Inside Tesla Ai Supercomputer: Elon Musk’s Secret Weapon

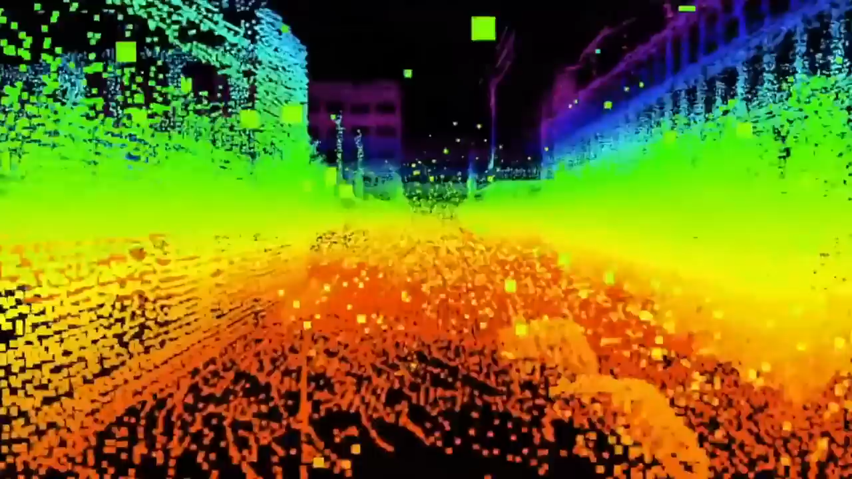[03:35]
Some of them make use of remote sensing methods like light detection and ranging, or LiDAR,
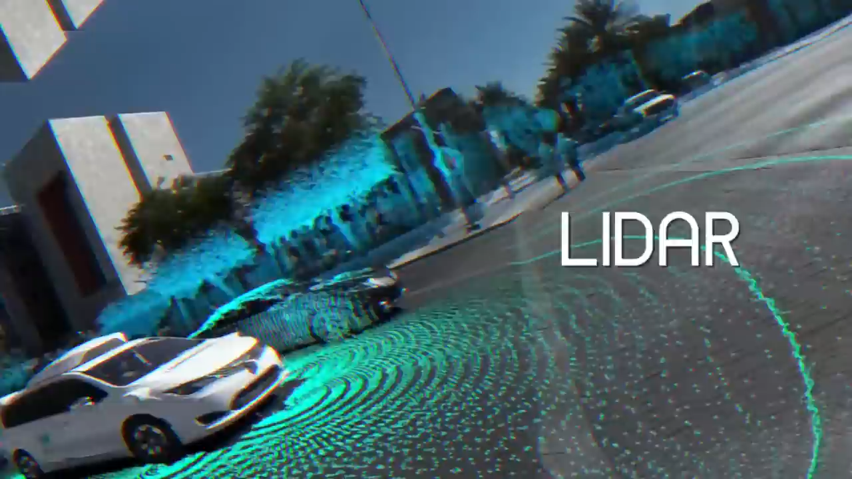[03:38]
while others use radar-based sensors to help pick out hard-to-see obstacles on the road.